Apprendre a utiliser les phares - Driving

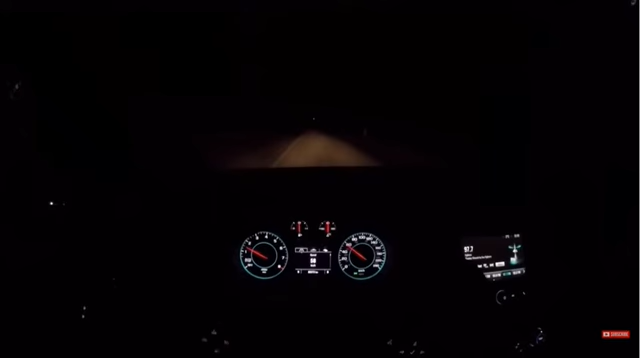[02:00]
Plus qu'il y a de lumière à l'intérieur du véhicule, moins on verra à l'extérieur.
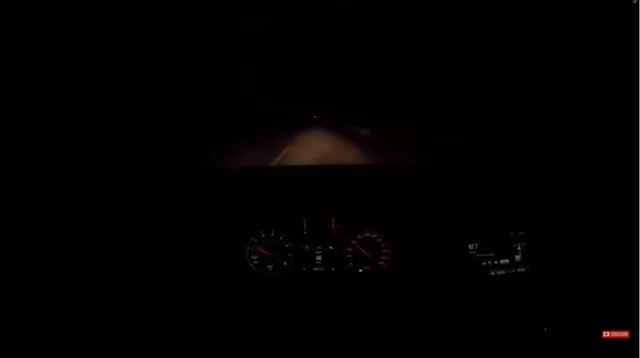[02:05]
Pour cette raison, on ne devrait pas conduire avec les lumières intérieures allumées.
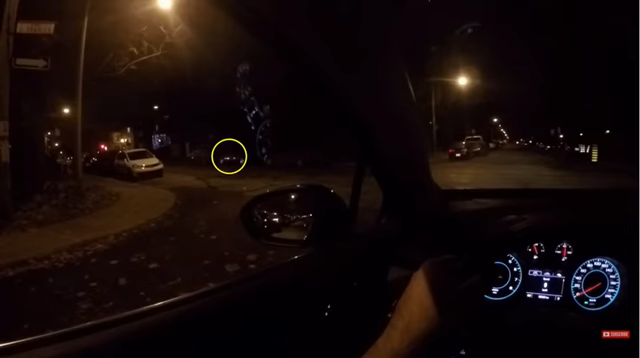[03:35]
On doit quand même avancer assez loin après pour voir bien des deux côtés avant de traverser l'intersection, mais ça peut nous donner une idée de ce qui s'en vient avant même qu'on ait besoin d'avancer dans l'intersection.
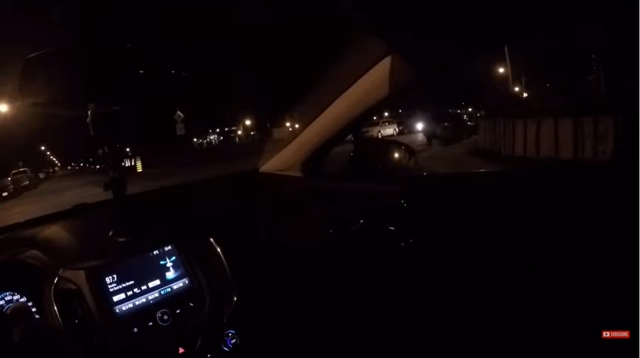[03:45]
On peut aussi chercher la lueur des lumières à travers les vitres des véhicules stationnés ou sur le sol ou les trottoirs,
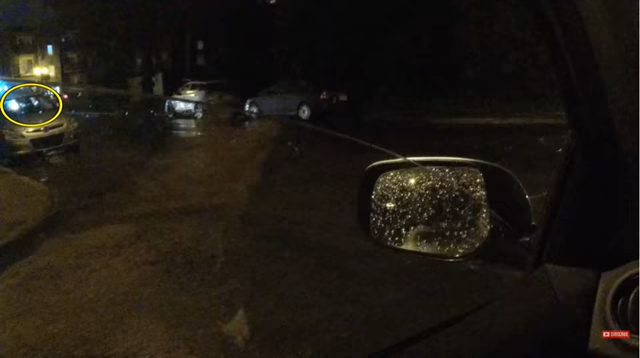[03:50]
surtout quand la chaussée est mouillée.
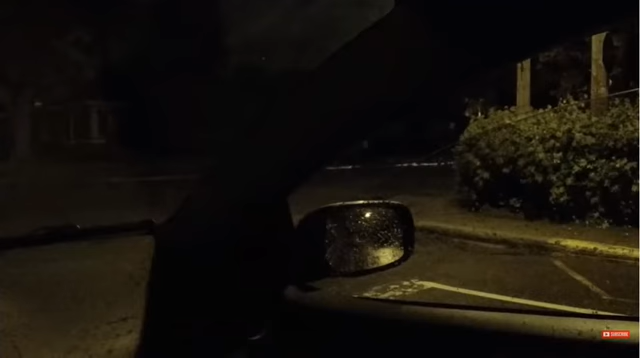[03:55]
Une chose à laquelle on doit faire attention est les usagers de la route qui sont à peine visibles, comme les cyclistes, les patineurs et ainsi de suite.
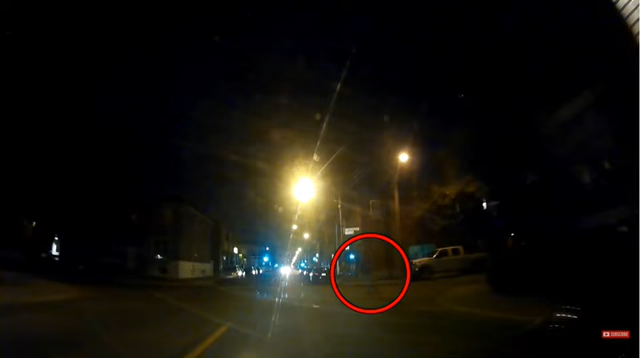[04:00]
Normalement, ils devraient avoir des lumières sur eux, mais souvent, ils n'en ont pas.
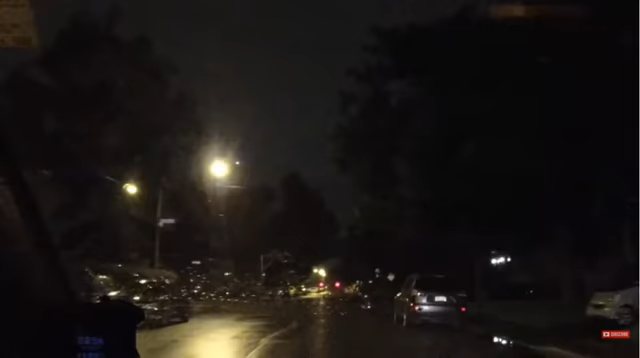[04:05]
On ne peut pas faire grand-chose à part être attentif, surtout dans les endroits où ils sont susceptibles d'être, comme sur les pistes cyclables pour les cyclistes par exemple, près des intersections où les piétons peuvent traverser, mais en réalité, partout. Deux autres facteurs cruciaux de la conduite de nuit sont la fatigue et la consommation d'alcool. Essayez de ne pas conduire trop longtemps la nuit.
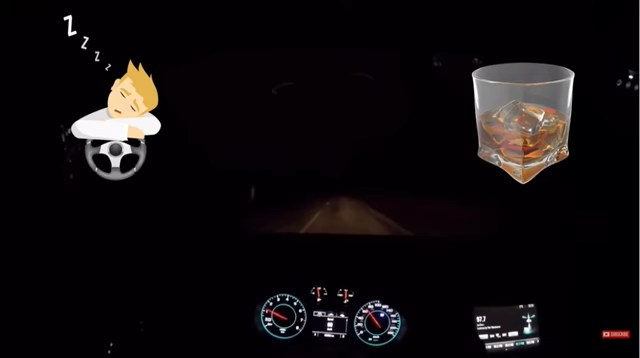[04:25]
Comme on a tendance à être plus fatigué la nuit, en plus du fait qu'il y a moins d'usagers sur la route, on a tendance à être moins alerte, ce qui fait qu'elle risque de s'endormir au volant et plus grand. Des choses comme boire du café ou des boissons énergisantes, chanter à haute voix, ouvrir une fenêtre ou allumer la climatisation pour rester éveillé, sont des mythes.